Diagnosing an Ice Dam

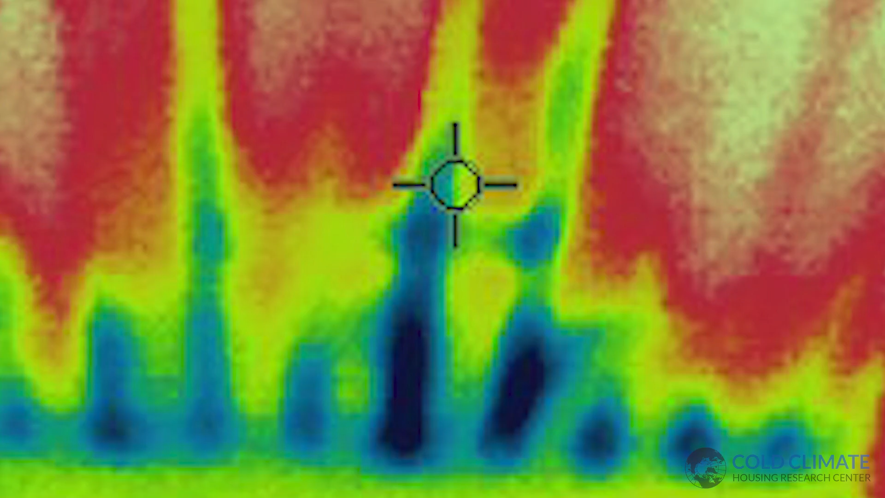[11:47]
And what that's telling me is that the vapor retarder on the other side of that paneling is either non-existent or poorly sealed.